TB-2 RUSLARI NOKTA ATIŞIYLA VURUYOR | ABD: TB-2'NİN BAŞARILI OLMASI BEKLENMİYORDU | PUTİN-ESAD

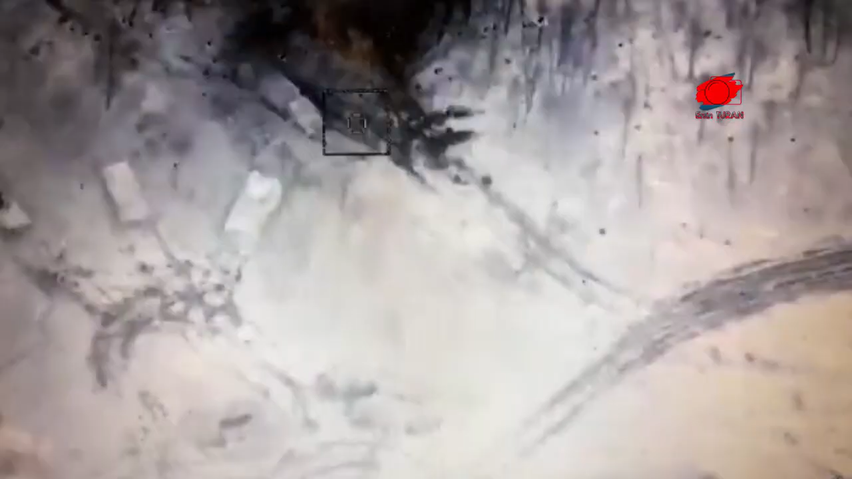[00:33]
Açıklamada Rus ordusuna ait bir askeri aracın imha edildiği belirtilirken,